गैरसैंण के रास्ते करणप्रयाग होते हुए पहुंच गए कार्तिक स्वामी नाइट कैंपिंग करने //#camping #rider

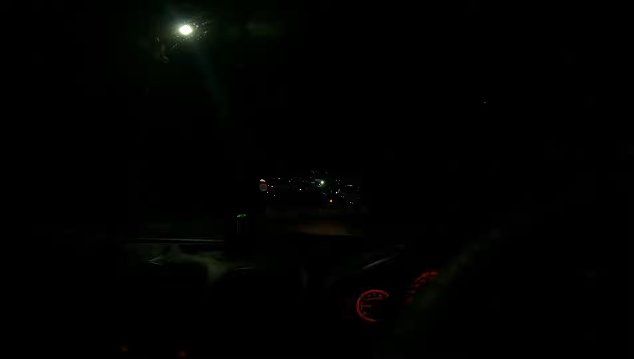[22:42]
तो भाई कर्णप्रयाग का जो पुल का नज़ारा है ना वो आप लोगों को देखने को बेशक मिल जाएगा। एकदम इन्होंने वक्त बदल दिया, विद्वान बदल दिए, चुमकर अब आगे वाला पुल है यार, दोनों चुप चुप हैं।